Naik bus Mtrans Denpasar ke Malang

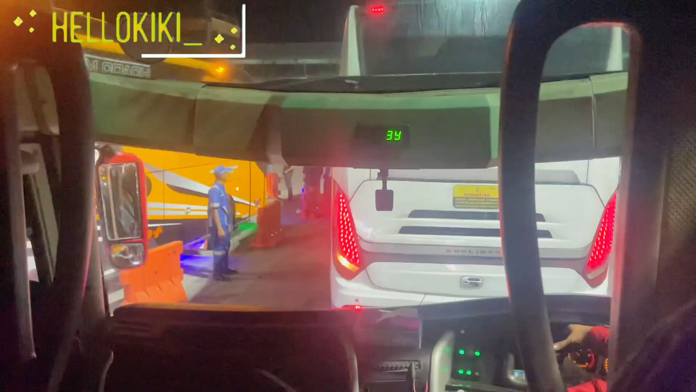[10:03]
Setelah melakukan perjalanan yang melelahkan dan macet di jalan,
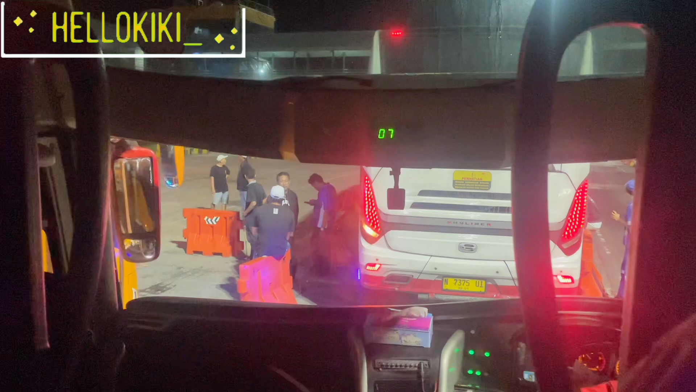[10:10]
akhirnya kita sampai juga di area Pelabuhan Gilimanuk dan sedang ngantri bis untuk masuk ke dalam kapal feri untuk